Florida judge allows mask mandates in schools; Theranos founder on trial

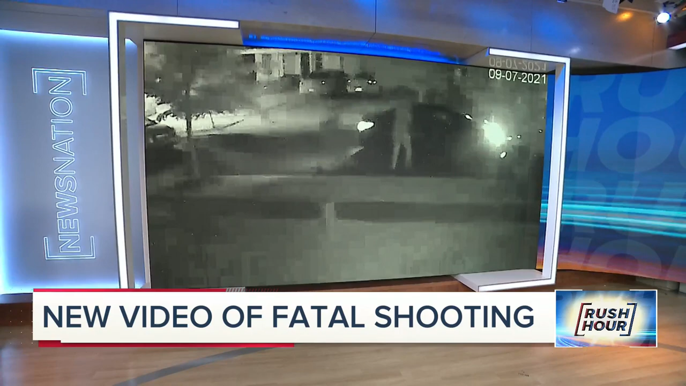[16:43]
which ended with a three-year-old boy dead. Tonight, police saying the suspects are high school students. And Elizabeth Holmes in court.